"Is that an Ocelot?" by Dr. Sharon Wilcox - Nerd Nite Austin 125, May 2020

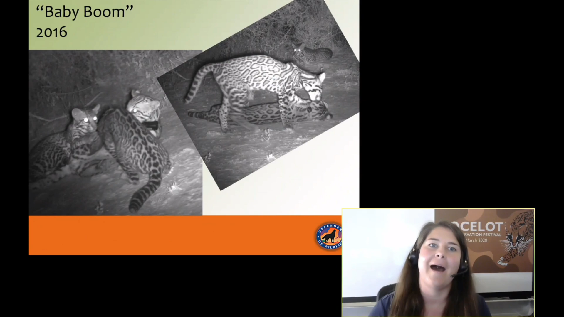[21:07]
Prepare for a lot of cute baby ocelot photos. We have two older juvenile ocelots here with their mother.
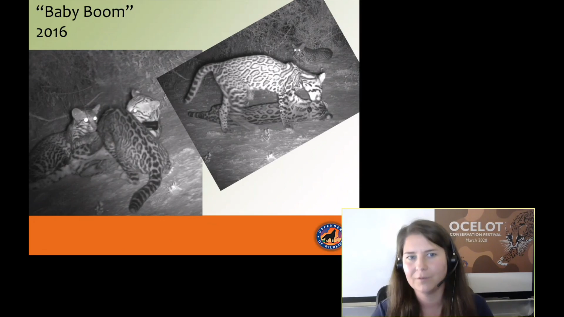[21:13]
Again, you'll see a lot of these are nocturnal images.
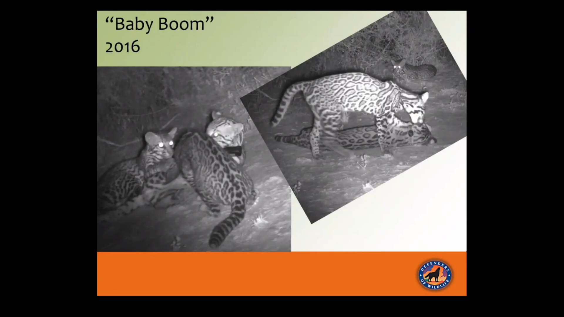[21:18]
Again, that's when these cats are active. Here is a three-week-old kitten.